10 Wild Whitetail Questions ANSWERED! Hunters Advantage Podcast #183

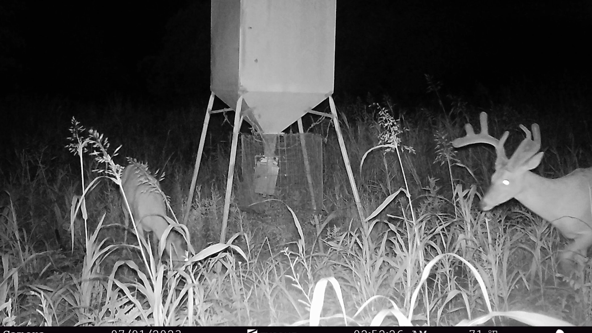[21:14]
Exodus is going to give you unlimited HD pictures right to your phone, which is awesome when you're sitting there in the middle of the summer and it's a hundred degrees and you just want to binge a bunch of trail cam photos.